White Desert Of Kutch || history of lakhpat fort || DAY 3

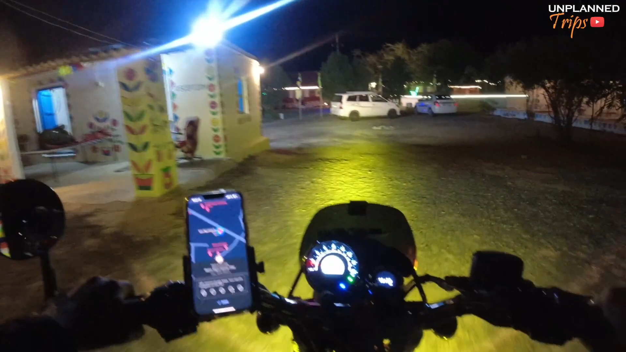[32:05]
पहुँच ही गए वापस हमारे होम स्टे, हालत खराब हो गई कसम से।